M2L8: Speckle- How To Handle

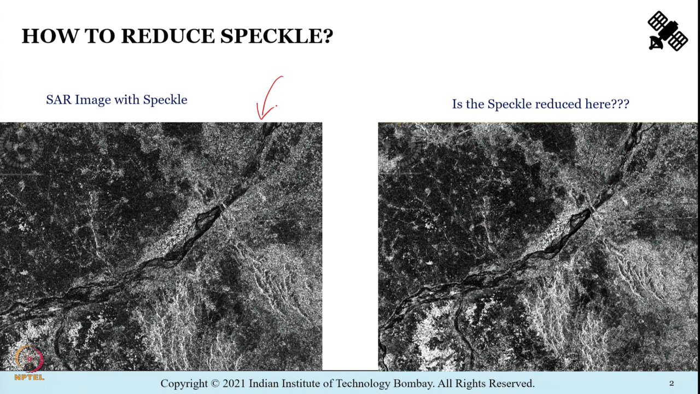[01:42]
to the radar images as you see in the image towards your left side. So now that we know what exactly PECL is we also need to understand how to completely remove it from a SAR image.
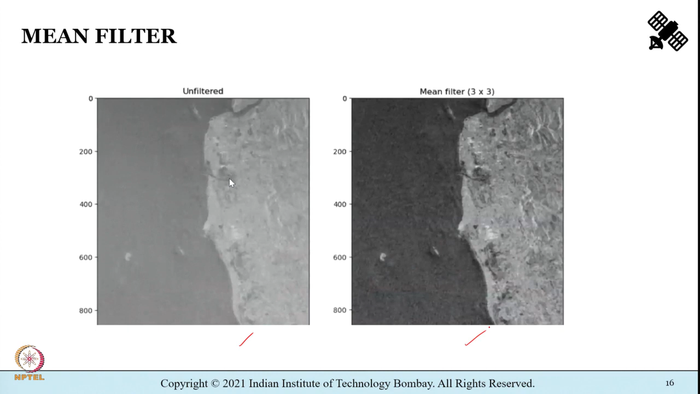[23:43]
been subjected to a mean filter of size 3 cross 3. Now mean filter it does reduce the overall variability of the image.
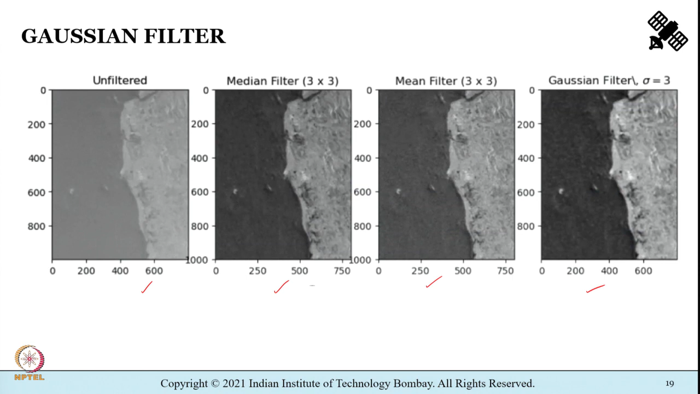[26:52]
Visually what can you say which filter works better? You will find out once you perform the hands on exercise as part of the tutorials. So, to summarize in this part of the lecture we understood the concept